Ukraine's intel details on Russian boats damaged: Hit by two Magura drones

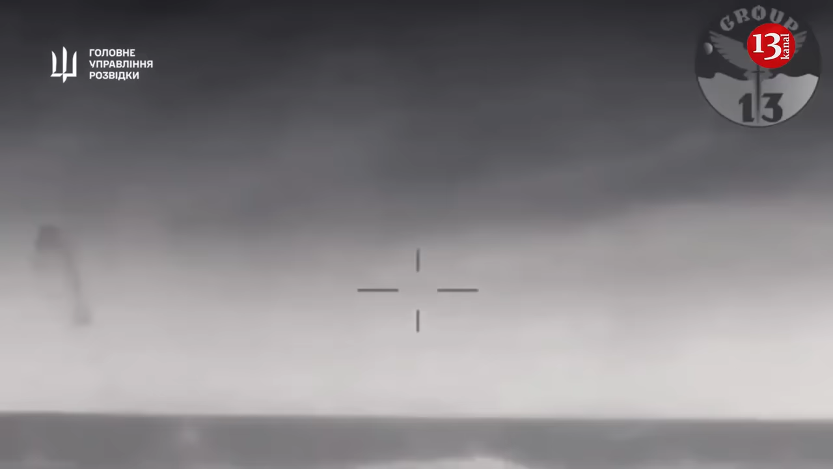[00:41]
After the Magura breaks through a naval fortification or barrier, the next drone actually goes straight to the target.
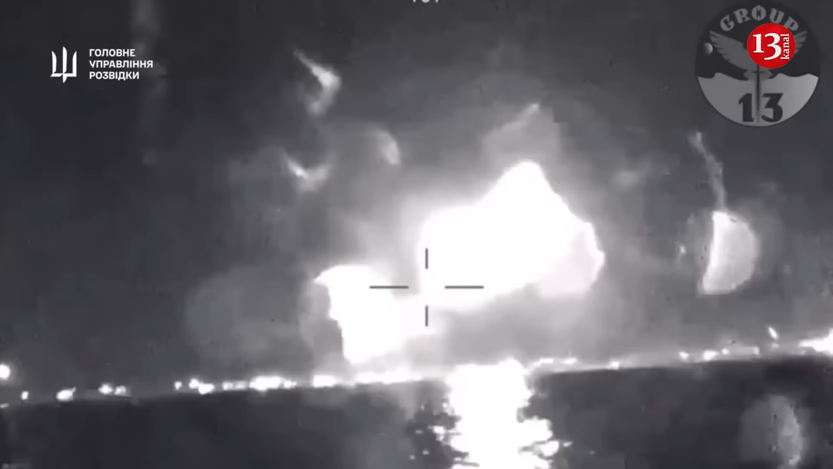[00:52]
As we saw, when four tuna speedboats were hit at once, aviation artillery and small arms did not operate, Yusov said.
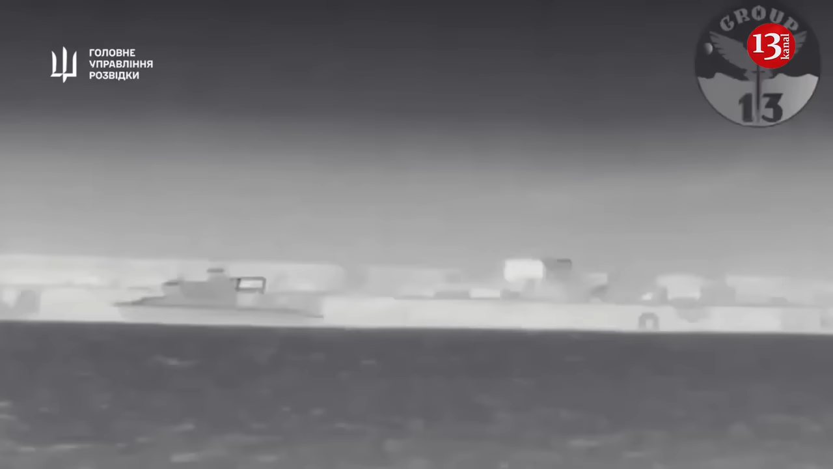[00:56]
According to him, destroying four boats by one drone at once is a very good result.